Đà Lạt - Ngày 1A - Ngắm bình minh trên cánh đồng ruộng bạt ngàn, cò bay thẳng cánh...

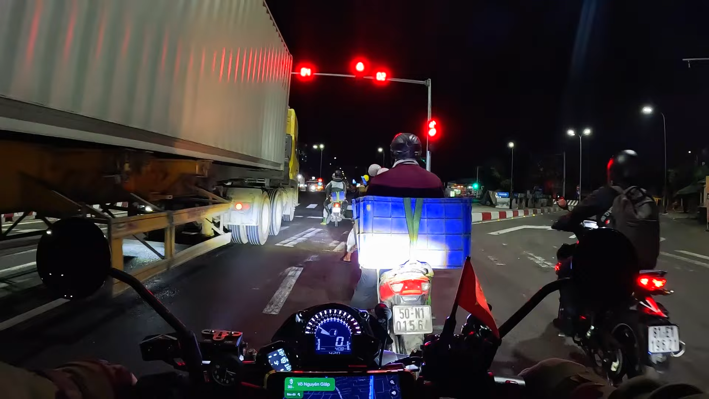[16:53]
sẽ đi Vũng Tàu đúng không ạ? Còn bây giờ là mình đi thẳng đây để mình đi về hướng Trảng Bom.
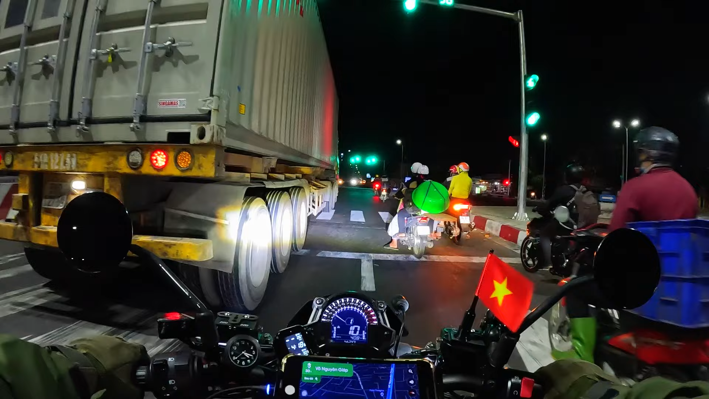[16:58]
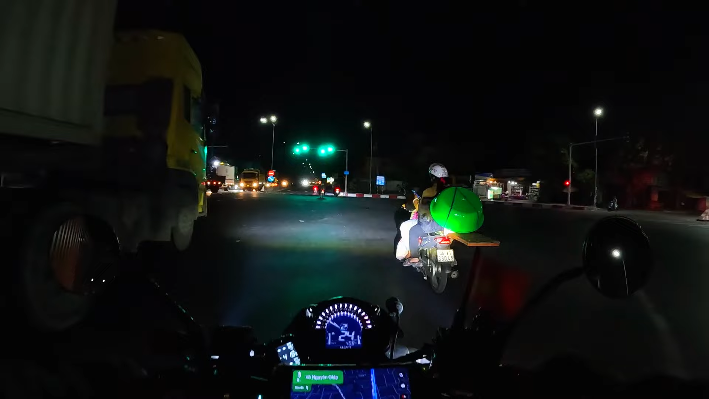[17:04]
Đây là một cái vòng xoay, container nó che mất rồi. Đấy, đang chạy nhanh mà đi chui vô cái lỗ nhỏ xíu như vậy. Quá ghê. Wow, băng qua đường gì mà nhanh như vậy.
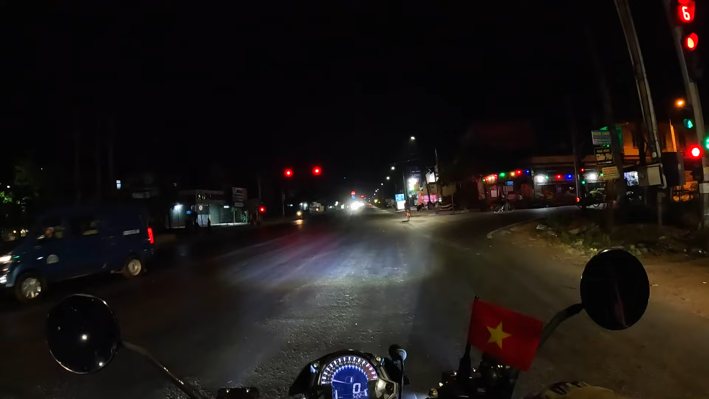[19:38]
Ây da, vâng, một cái đèn ô tô đằng trước khá là chói. Vâng, hiện tại chúng tôi đang ở địa phận của Trảng Bom. Trảng Bom vào khu vực xã Đồi 61.
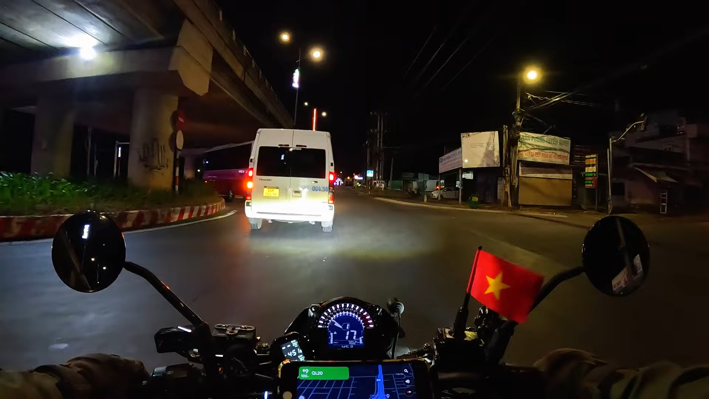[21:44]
Đó, phải lên đây mới rẽ được. Ở bên phải có cây xăng nhưng mà nó trái đường quá.
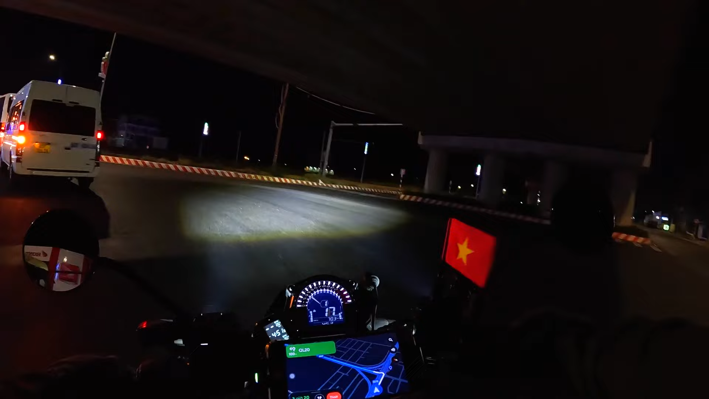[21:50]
Cho nên thôi không có đổ. Mình tìm cái nào thuận đường hơn. Đó, bây giờ mình đã rẽ vào quốc lộ 20. Lúc 5:10. Vâng, cái đoạn mới rẽ vào này thì đèn đóm đồ rất là sáng sủa, rất là đẹp.
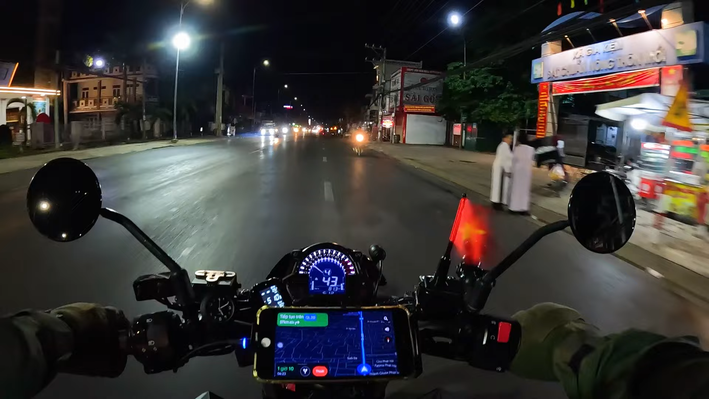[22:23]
Tức là sau 2 tiếng đồng hồ đi xe, chúng tôi đã đi được là 82 km. Và đang ở một cái thị trấn gì đây?
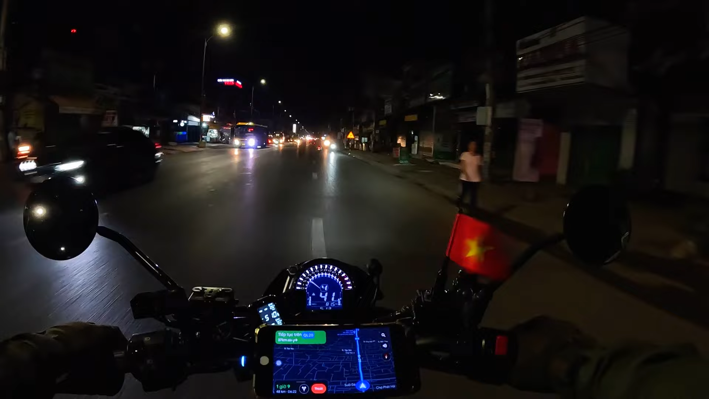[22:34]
Huyện Thống Nhất, tỉnh Đồng Nai. Đang đi qua một khu dân cư khá là đông. Ở đây rất nhiều nhà thờ. Vâng, sau 2 tiếng chạy xe thì mới đi được có 82 km. Vậy là tốc độ trung bình có 40 km/h. Quá chậm.
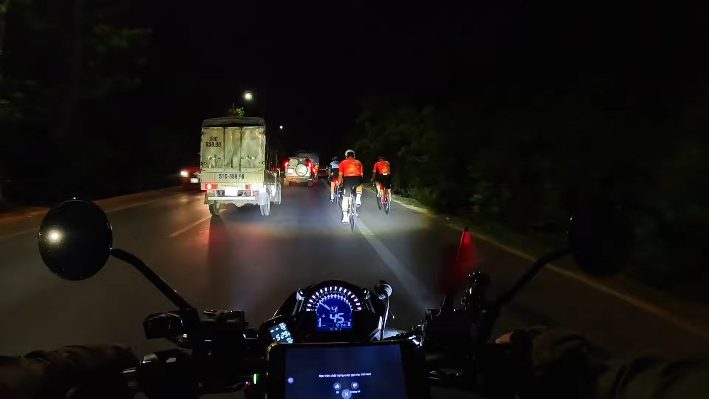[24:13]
Nhóm cu rơ. Vâng, chúng tôi còn cách định quán khoảng độ 21 km. Cách Tân Phú 31 km.
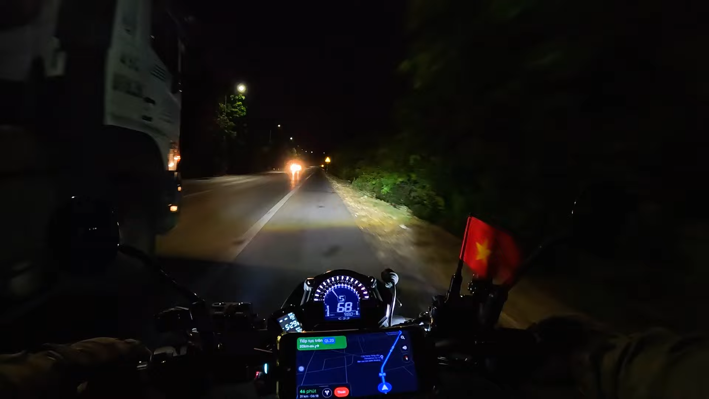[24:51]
Giờ 35 thì chúng tôi đã tới cầu La Ngà. Ở phía trước này là cầu La Ngà này, bắc ngang qua sông La Ngà.
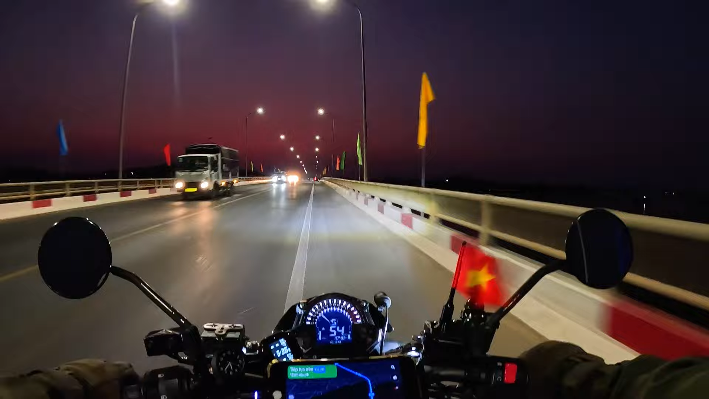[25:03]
Trời càng về sáng nó càng lạnh các bạn ơi. Mình đi lúc 3 giờ thì không thấy lạnh lắm,
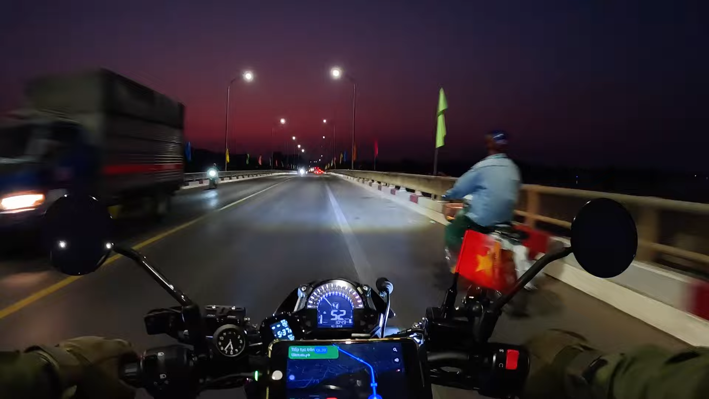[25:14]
mà bây giờ 5 giờ rưỡi rồi thì thấy lạnh lạnh. Vâng, mà nãy tôi có nhận được một cú điện thoại của bạn Tùng, Tùng FDV. Đó, nhóm anh em FDV là dự định là 8 giờ sáng mới xuất phát.
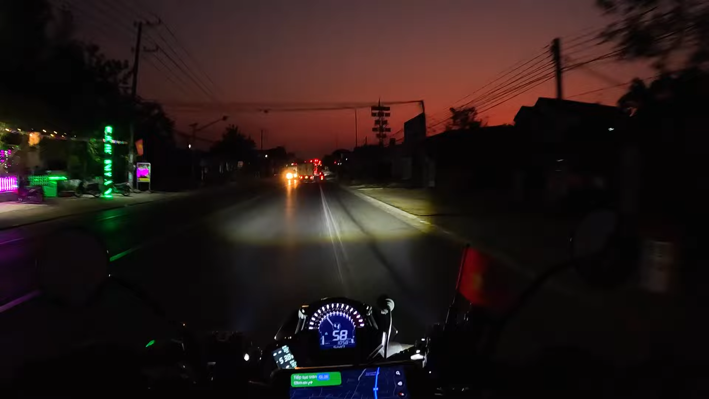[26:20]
Cho nên là kế hoạch nó có thay đổi một chút. Theo kế hoạch ban đầu thì sẽ gặp nhau ở Đà Lạt. Nhưng bây giờ thì các anh em đang chờ trên ngã ba. Không biết là bao lâu nữa tới. Ở phía trước bầu trời tôi thấy nó hừng hừng màu đỏ rồi. Hừng hừng màu đỏ. 5:40. Đà Lạt còn 193 km nữa. Vâng, bầu trời hừng hừng màu đỏ và không có mây.